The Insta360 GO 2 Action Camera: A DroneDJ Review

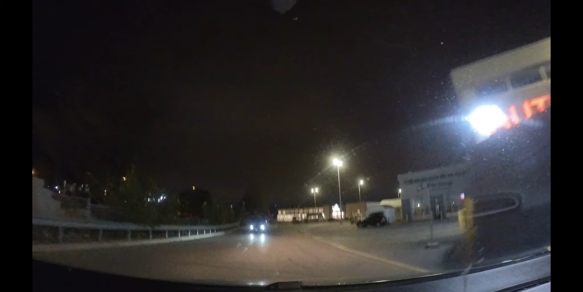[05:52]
So how is it in low lighting conditions? Well, it's sort of okay. I mean, you can see a fair bit of grain here. You can also see a halo effect on the lights. But to tell you the truth, I think that is actually more due to my windshield than the camera itself. So low light, yeah, it's alright.